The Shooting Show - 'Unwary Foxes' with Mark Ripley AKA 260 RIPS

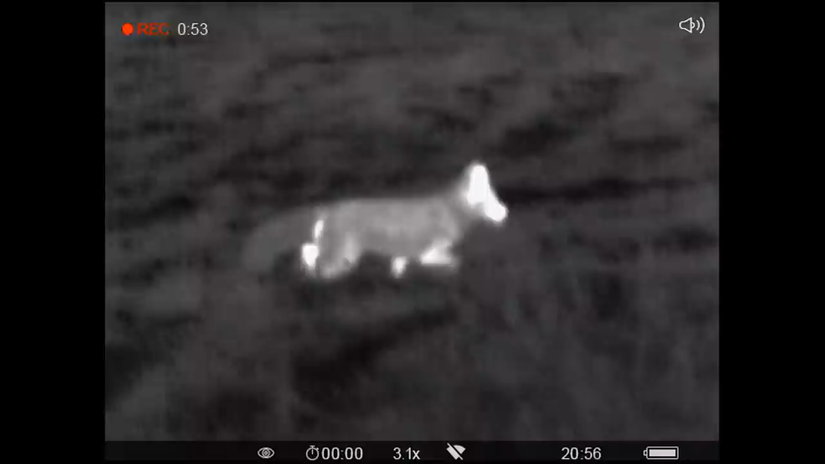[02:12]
So one of the great things about using the thermal rifle scope is that your quarry has no idea that you're there because you're not putting out like an infrared light as you would if you were using night vision. So there's no infrared to give you away, nothing.